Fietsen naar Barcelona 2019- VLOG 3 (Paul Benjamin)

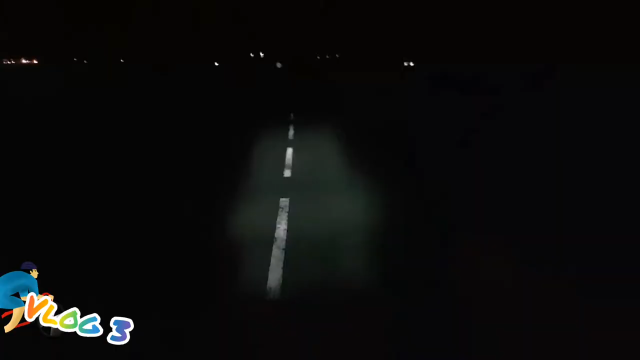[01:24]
Goedemorgen Johan. Ik heb bijna niet te zien. Weet je hoe er komt?